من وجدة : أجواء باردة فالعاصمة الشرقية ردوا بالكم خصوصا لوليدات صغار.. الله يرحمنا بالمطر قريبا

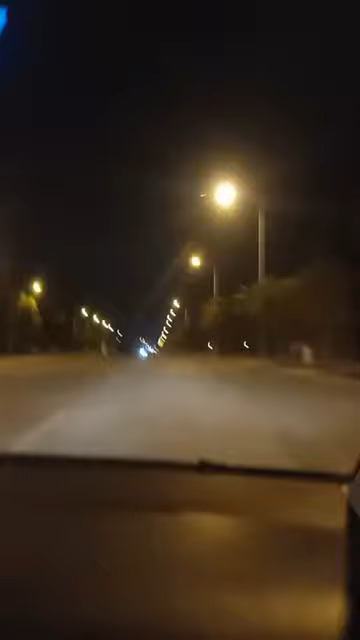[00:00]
عندنا مش شفت بيه تحية طيبة، كنحييكم مدينة وجدة بهذه الأجواء المسائية. إذا أجواء باردة العاصمة الشرقية، انخفاض في درجات الحرارة، ردوا بالكم والوليدات ديالكم بطبيعة الحال.
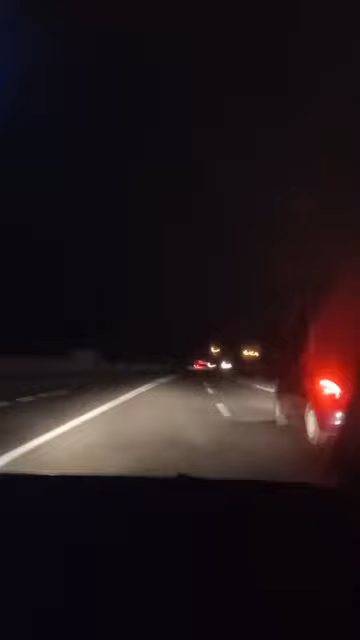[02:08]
كما كتشوفو معنا حنا بجنبات مدينة وجد، جهة فيها القاعات، فيها لي كومبلكس، فيها كتشوفو تا السما راها مغيمة، ان شاء الله غادي تكون شتيوة. نتمناو الخير. هشام الرباط، تحية ناس الرباط. سي محمد امين، تحياتي خويا العزيز، بارك الله عليك.